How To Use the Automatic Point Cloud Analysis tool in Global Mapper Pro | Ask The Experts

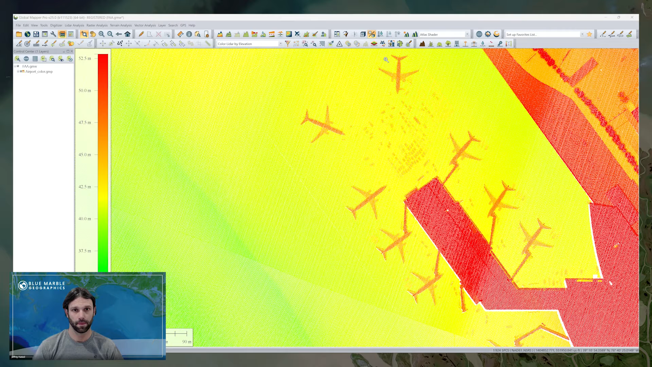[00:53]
So the goal with this update, beyond introducing new functionality, is also to get all of this in one tool for a cleaner, more linear workflow, especially where shared settings are concerned. So let's go ahead and take a look at it now. When the tool launches, it docks on the right by default. And you would, in general, work down through the tool as you progress through a standard workflow. Although by no means do you have to. This is just a good way to kind of walk through and see how everything is laid out. So to start, the input section exists as it did in all our previous tools. And this just allows you to set the data you're working with, perhaps any bounds, filtering, and things of that nature.
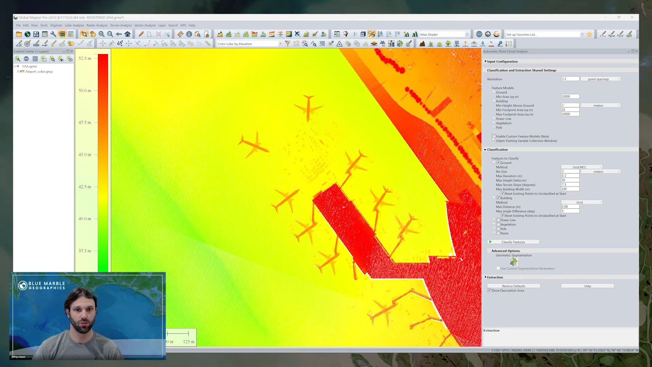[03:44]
While we can think of this as sort of a step in the maximum likelihood process under the hood, we're going to see in a little bit here how this is used as the dedicated tool to set up our custom classifications. So once you've completed a classification process, any feature extraction can be conducted as well, remembering that beyond the basic extraction settings, those shared settings will apply too. Let's go ahead though and take a look at custom classification. Accessed by enabling custom feature models, this also opens the training samples window.
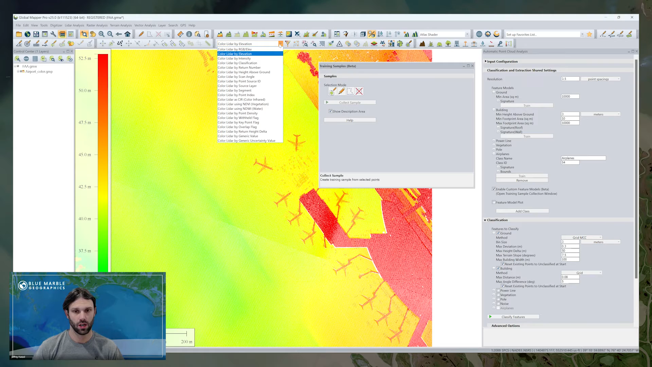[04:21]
Before interacting with that window though, what I'd like to do is go ahead and create my new class, in this case airplanes, which are going to try and train and then classify them. So we always recommend segmenting prior to attempting a custom classification. And I did that earlier, so we're not going to get into it now in detail, but what we'll do is take a look at coloring my point cloud by segment. And so in this case, each specific color represents an individual segment of a feature. For example, airplane wings versus the fuselage.
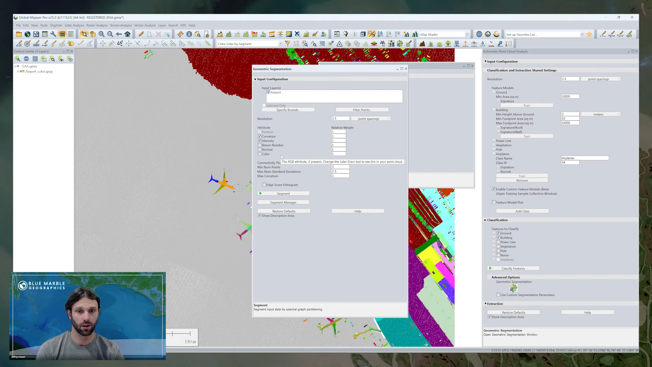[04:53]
This is really powerful, so it's worth taking a quick glance at segmentation, since it gives us such a variety of ways to determine which attributes will be most useful in identifying a feature. For example, there's a color option here. You might see that segmenting based on color will help you define a really unique feature.
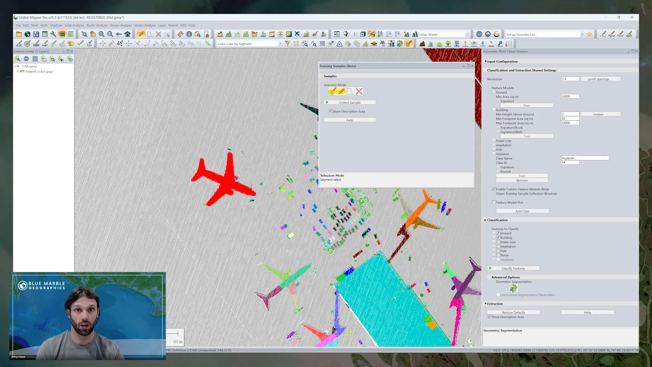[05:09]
Think white paint stripes on black pavement as an example for that. So anyway, what I'm going to do here is use the segment selection tool, and I'm going to select the entirety of an object, the airplane, and all the segments that make it up. I'll collect this sample, add it to the airplane, and then repeat. And we're going to use, in this case, these two airplanes as an example to train the airplane class on.
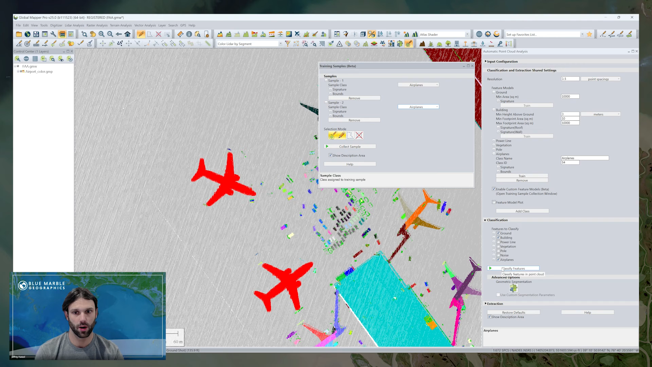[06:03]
For the sake of time, let's go ahead and look at what I did earlier. I'll now color the ladder by classification, and we'll see that the airplanes are showing up in their own color. And this is just a randomly assigned color to the airplane class that I made earlier. You can always go ahead and adjust that after the fact, or really even before you classify,
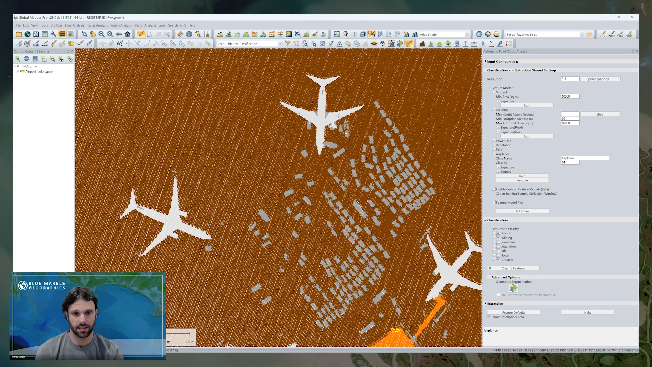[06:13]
so that you have a color you expect there. That's easily handled in configuration. If I zoom out, we'll see that all the remaining airplanes were identified and classified
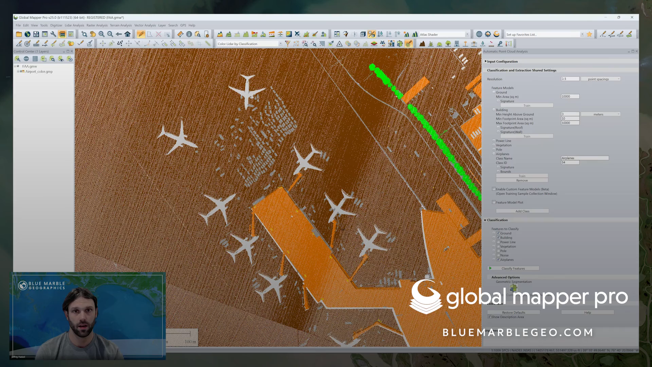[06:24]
based on the two I used to train the class earlier. So this is just a quick introduction to what is a really powerful new tool.